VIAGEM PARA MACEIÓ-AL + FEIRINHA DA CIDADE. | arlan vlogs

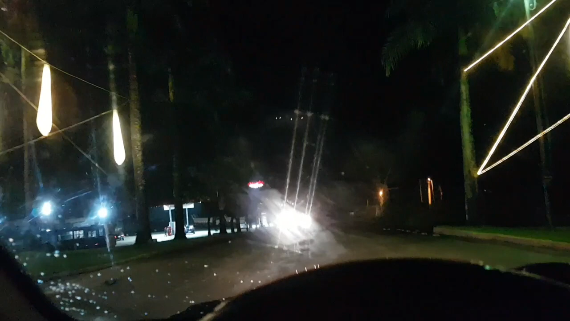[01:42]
Bem uns casulos. Partiu viagem de novo, família. Tá chovendo aqui, então eu tô com muito cuidado aqui na BR. Muito cuidado mesmo, porque eu sou um motorista muito profissional.
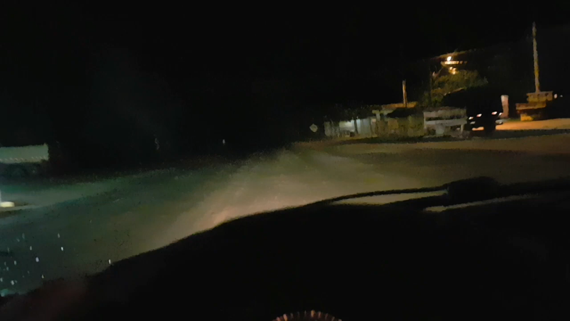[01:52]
E a habilitação tá com 50 anos.
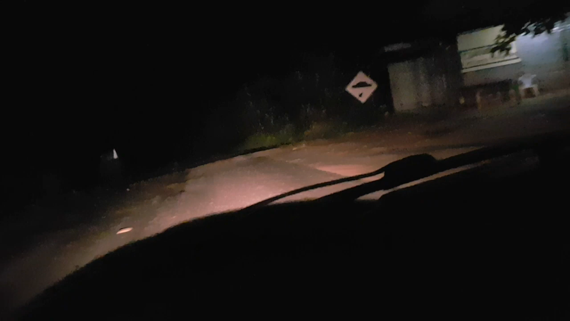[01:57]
Ah, é um bicho, um bicho correndo ali, ó. Acho que ele foi um tatu. Um tatu. Não fui.